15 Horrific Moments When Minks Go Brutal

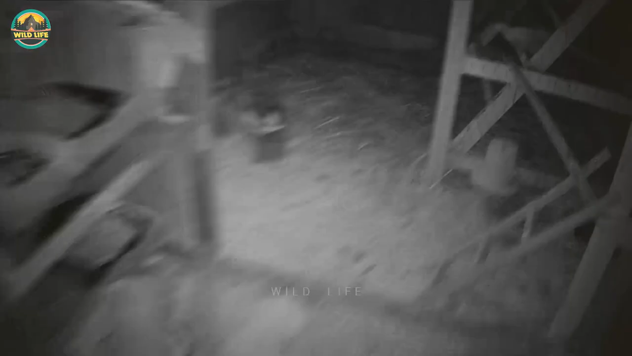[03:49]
this mink enters a chicken coop looking for
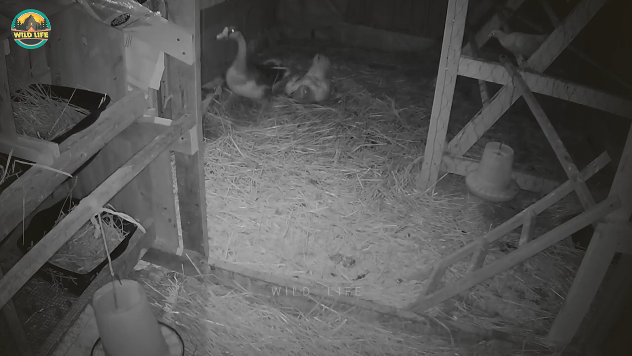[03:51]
food apparently was able to kill dozens of chickens over time there are some geese in the coop and they try to repel the mink it seems to work until the mink comes back from the other side and snatches a small chicken the geese are alerted but it's too late minks are small so they can get through small holes and enter chicken coops easily they kill for sport and drink blood so they're a force to be reckoned with you have seen them in action so it's not difficult to believe this with everything being relative these small weasels are as
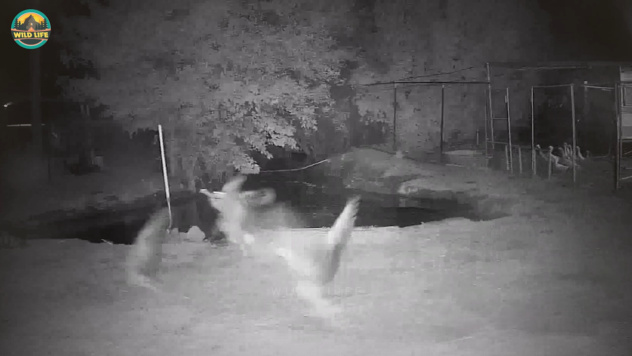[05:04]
one of his full grown geese the other geese watched helpless while the mink was doing a job on their friend geese are usually aggressive and could deliver an attack so i'm surprised they just stood there i guess they considered the mink a formidable opponent and none of them wanted to risk their lives in the end they walked away while the mink finished the job
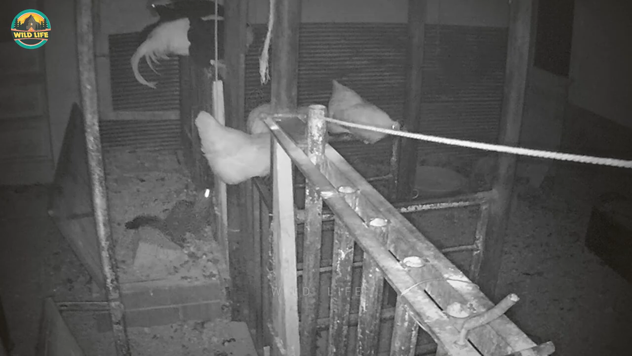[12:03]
a mink enters a chicken coop all the chickens can be seen sitting as high as they can so the mink doesn't attack them but the mink manages to climb up and reach some of the chickens forcing a black chicken to the ground however just when the mink is about to strike the black chicken he manages to escape through a hole in the coop whether the mink manages to grab it is unknown but i'm guessing if the chicken was able to jump into the opening so was the mink
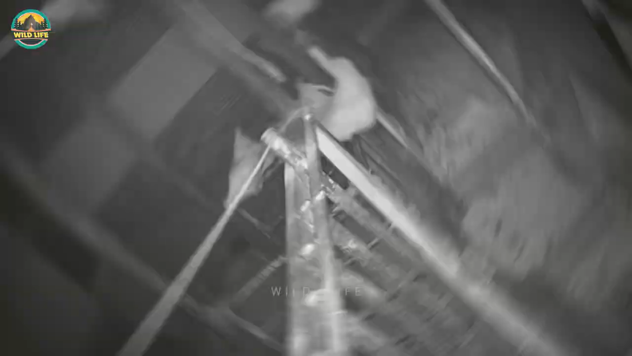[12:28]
the weasel in this video sneaked
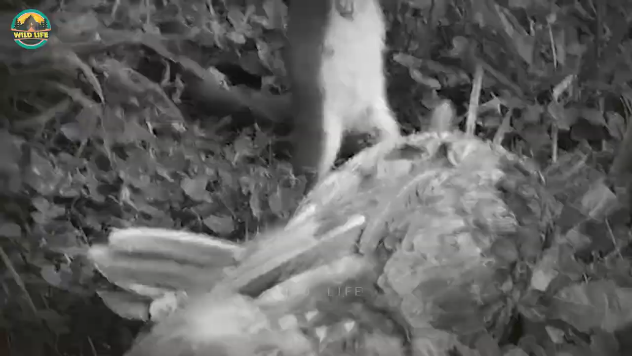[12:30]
into the hen house at night and killed a chicken the
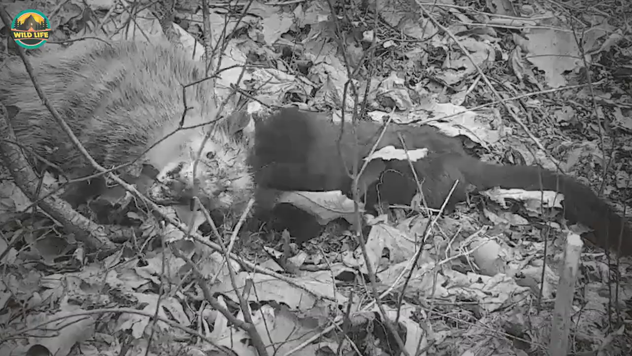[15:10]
mink versus oppasum oppasums are talented actors
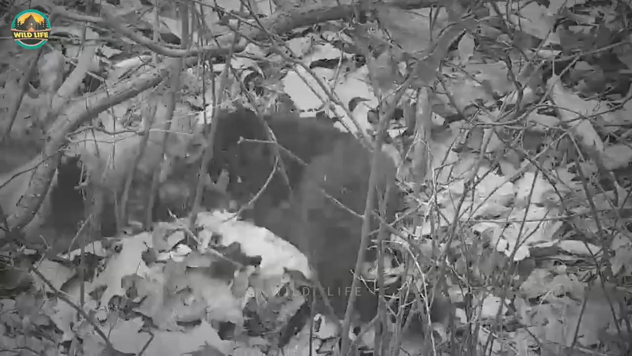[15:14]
and they are well known for playing dead when they feel threatened but in this video i don't think this oppasum will have to play dead because he will be dead for real soon if this continues the oppasum is already all blooded up and the mink is not done the oppasum seems overwhelmed and somewhat stunned as the mink wants to go for another round this looks like it's going to be a knockout